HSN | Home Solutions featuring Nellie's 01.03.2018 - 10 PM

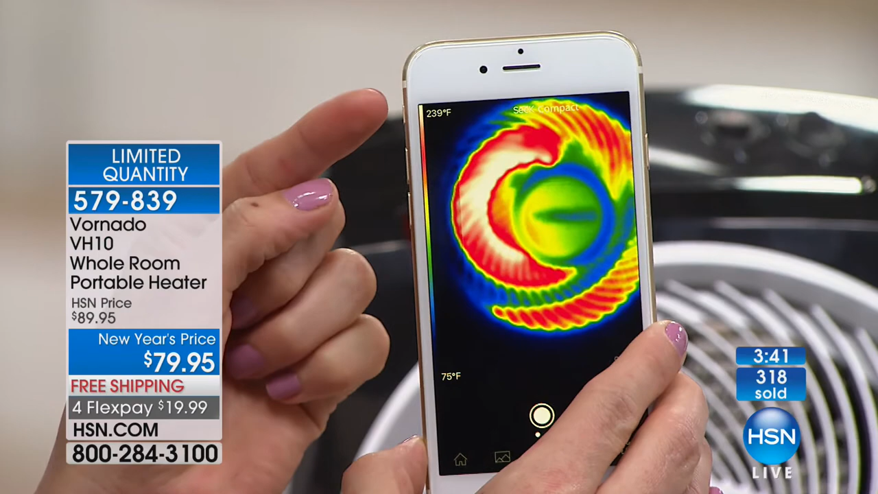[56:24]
On screen: scale top 239°F, scale bottom 75°F
So you can see where all the heat is coming from. You're seeing all that red that's nice and bright. We're getting a max of 230 plus degrees. But down below, you see 77.
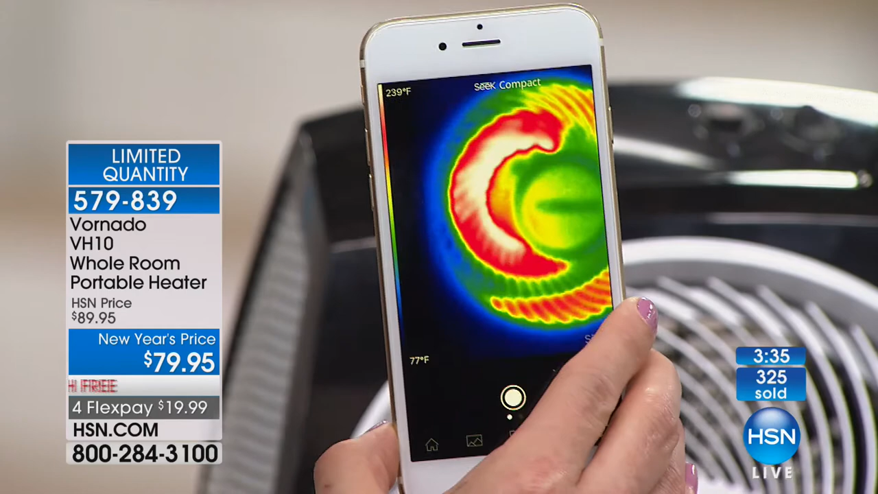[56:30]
On screen: scale top 239°F, scale bottom 77°F
77 is what it is like on the outside that it's picking up. That's because that 77 degrees is getting sucked in and being pushed out. If I was to do this back here, you would see that 68, 66.